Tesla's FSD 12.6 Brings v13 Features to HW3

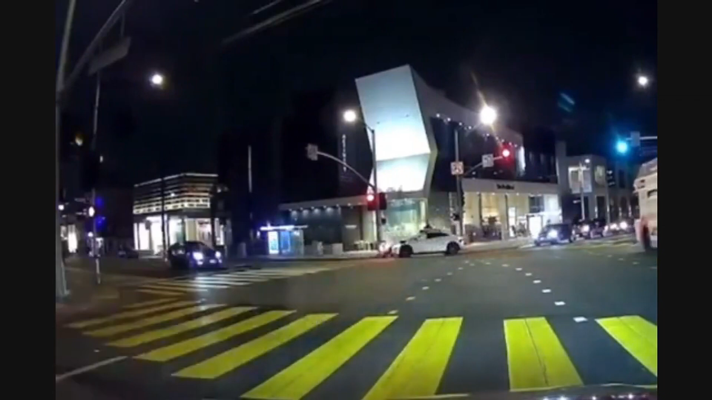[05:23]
let's take another look at that but I mean that's a Waymo turning right the fridge was going down of course